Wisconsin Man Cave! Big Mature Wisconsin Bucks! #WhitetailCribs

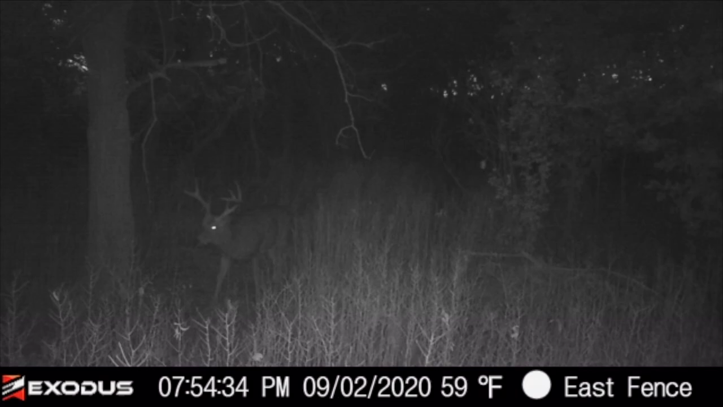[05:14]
edge of a hayfield and on trail camera but um man he was on a four day pattern so every four days he was